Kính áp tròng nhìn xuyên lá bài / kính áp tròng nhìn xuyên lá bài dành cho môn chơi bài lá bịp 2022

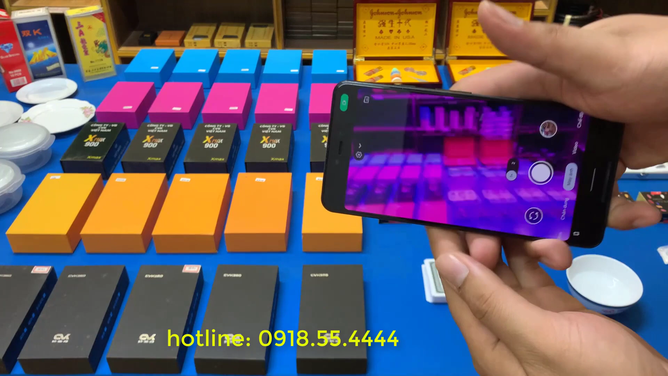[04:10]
Đấy, thì đây sẽ là giao diện của anh em khi nhìn vào kính này. Đấy, rất đơn giản anh em nhé. Còn đây bộ bài kính này tôi sẽ cháo lên và úp cùng một vài con cho anh em xem này.